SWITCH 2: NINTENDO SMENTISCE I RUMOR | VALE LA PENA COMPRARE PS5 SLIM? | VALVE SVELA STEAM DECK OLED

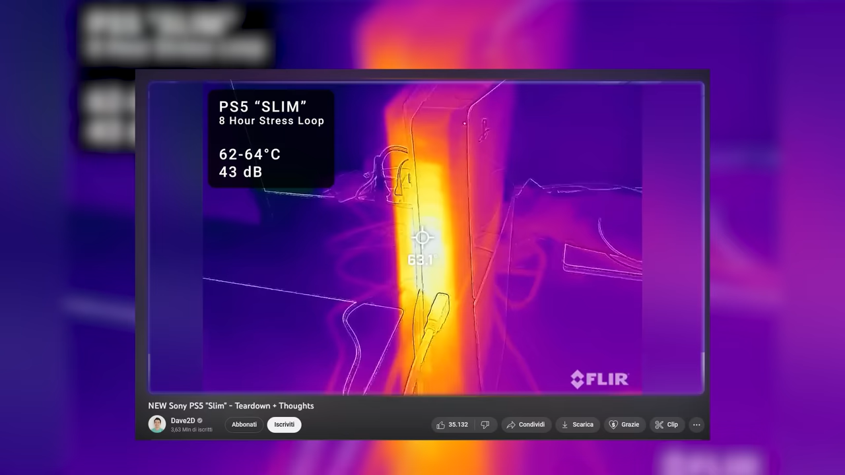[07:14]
Tolto questo, le differenze sono solo poi a livello produttivo.
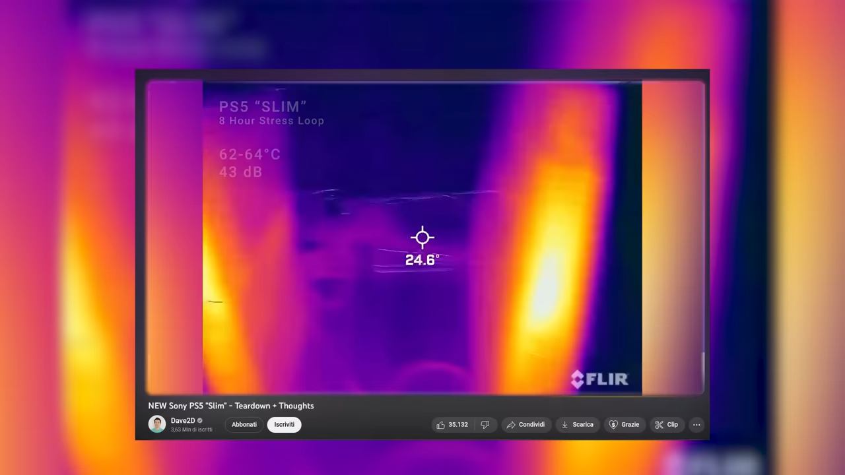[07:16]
Dai primi test risulta che consumo energetico,
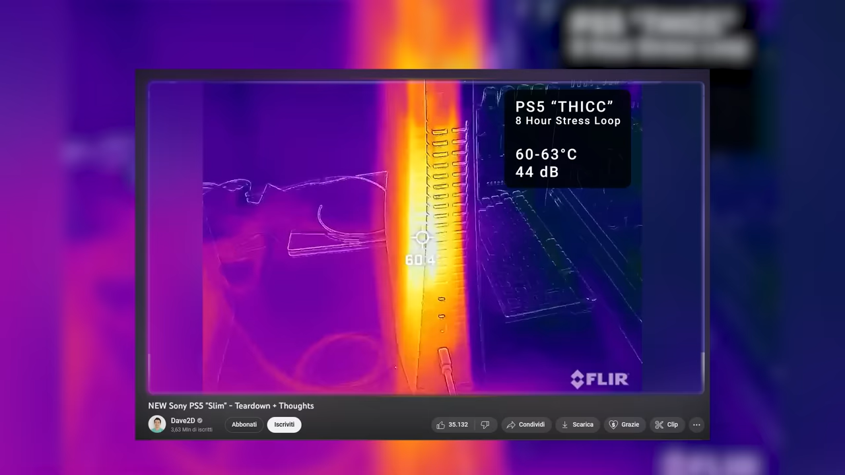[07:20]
temperature raggiunte e tempi di caricamento sono esattamente uguali a quelli del primo modello.